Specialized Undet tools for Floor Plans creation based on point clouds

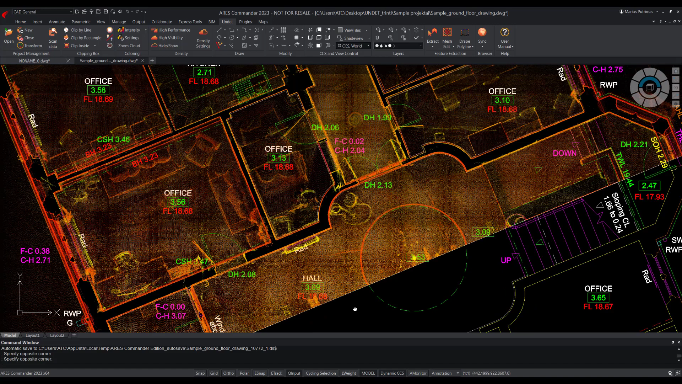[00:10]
we built in this undet software suite to do it.
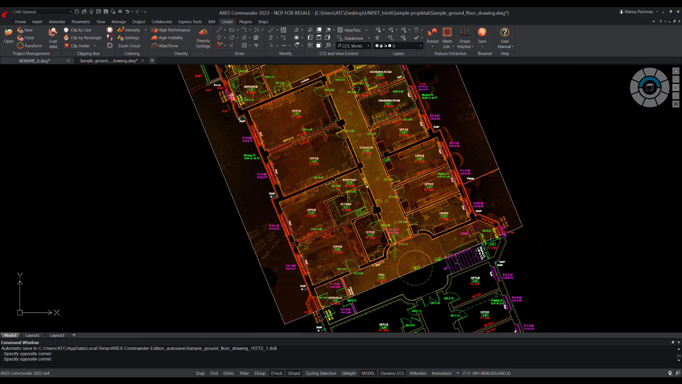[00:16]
First, to use undet specialized tools we need to start a new drawing and select the undet floor plan template.
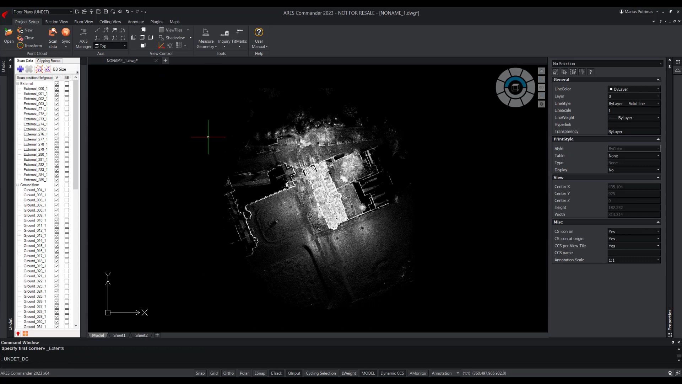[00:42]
Section view tab, to draw walls, add doors and windows. Floor view tab, to draw all objects from section lines to floors.
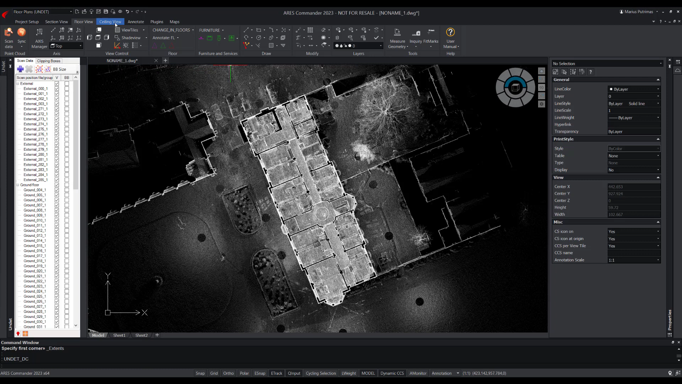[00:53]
And the ceiling view tab, draw all objects from section lines to ceilings. So, let's get back to the project setup tab. There we will find tools to group point cloud files into logical groups. Scan stations grouping can be done using manual tools or auto grouping tools.
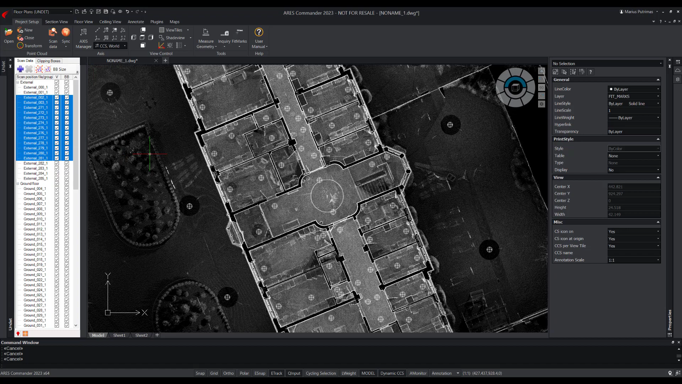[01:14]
Once, this is done, we should set fit marks around the area of interest. And the last important step is to determine the drawing plane. To do this, we will be using familiar CAD tools to set UCS.
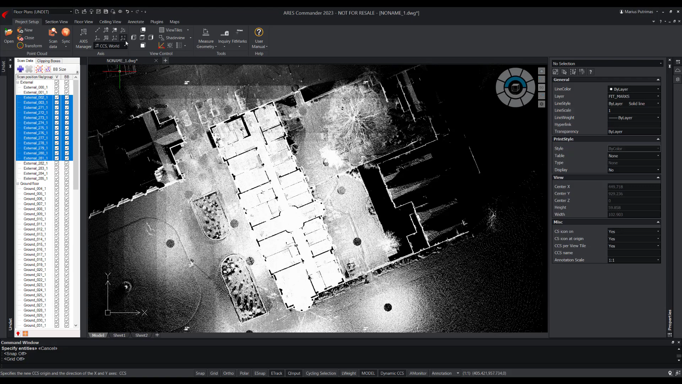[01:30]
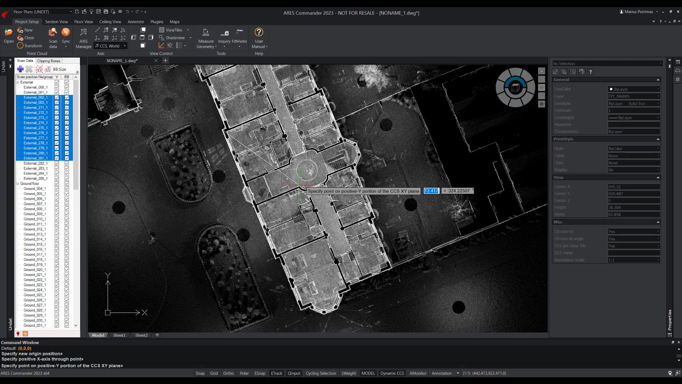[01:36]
The project setup is completed, and we can move to the next process stage.
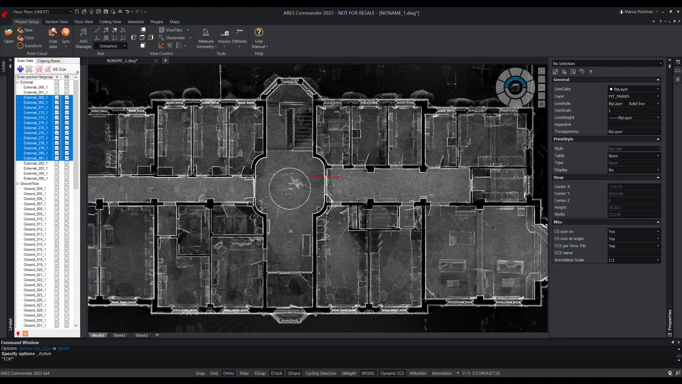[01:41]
In the next process stage,
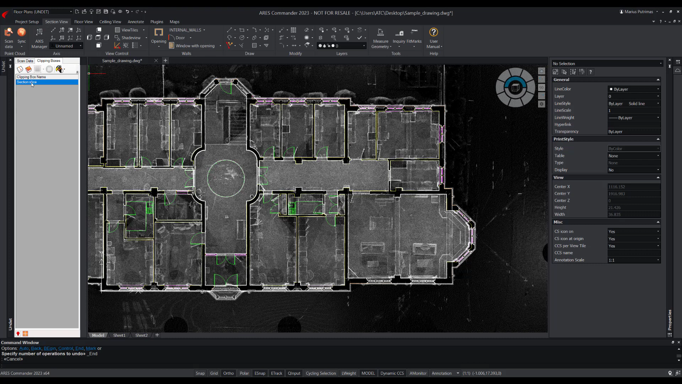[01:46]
we will find tools to vectorize section line view from point clouds, draw walls, insert openings, windows and door blocks.
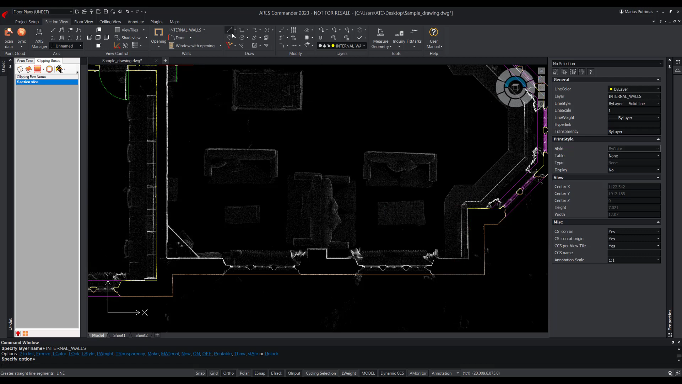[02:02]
We will use fast layer selection tool and familiar lines vectorization tools to draw missing walls.
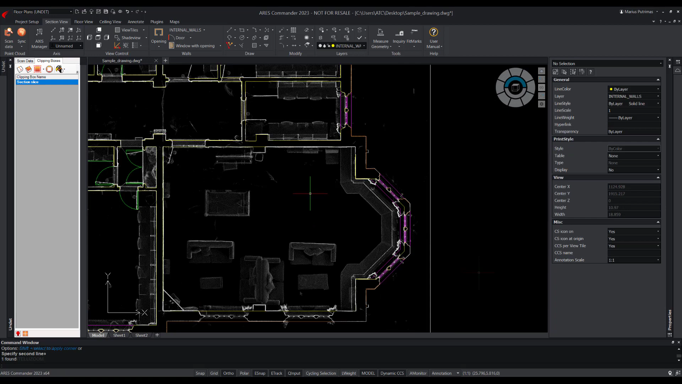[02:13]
After vectorizing the walls, we can draw columns or openings.
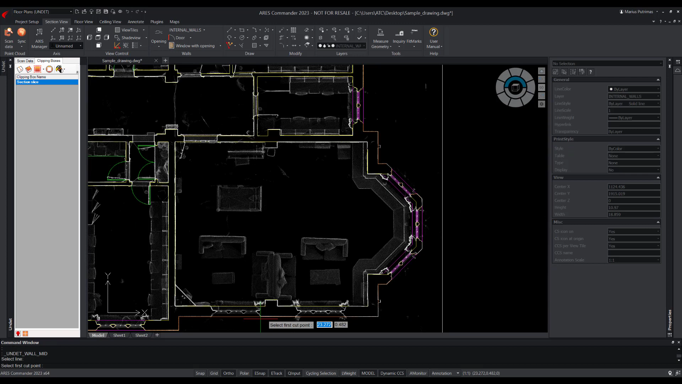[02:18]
We have special tools for that as well.
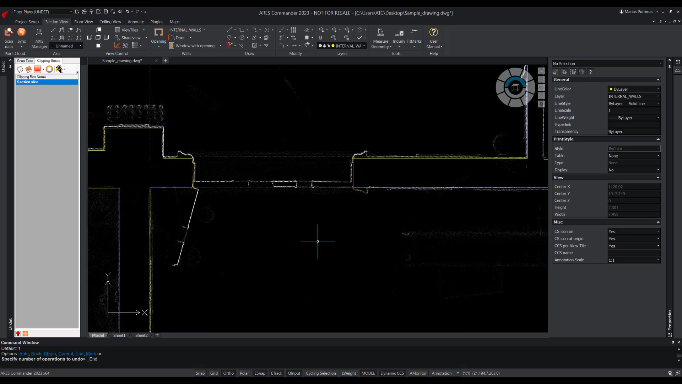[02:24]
Next, we can insert the doors with just a few clicks of the mouse.
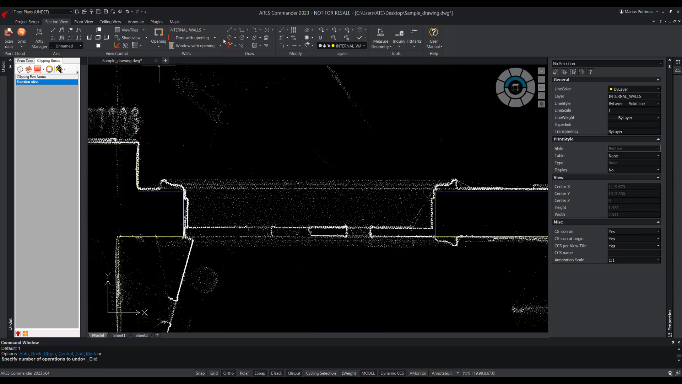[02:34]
Specialized tools will allow you to insert the door block while creating openings and adjust the block's type and direction.